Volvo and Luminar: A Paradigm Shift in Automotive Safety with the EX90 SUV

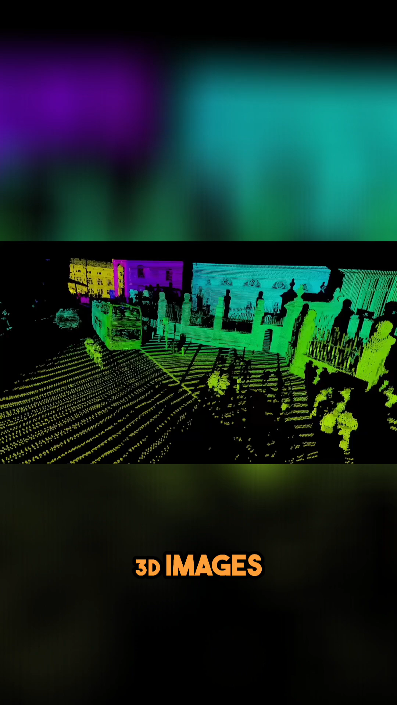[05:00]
allowing it to detect and avoid obstacles, pedestrians, and other vehicles.